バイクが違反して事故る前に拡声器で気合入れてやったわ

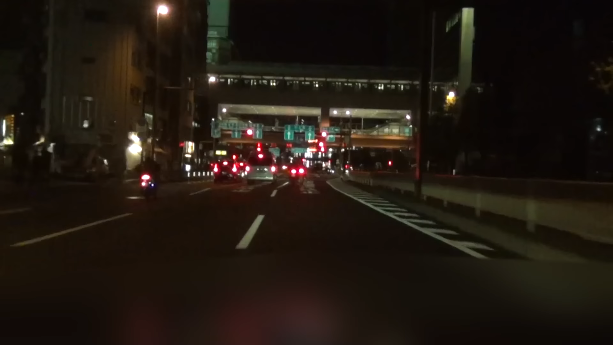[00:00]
しました。2キロ先、首都高速 LH システムに注意してください。 これこの先地下道単車入れませんよ。この先の地下道は二輪入れませんからね。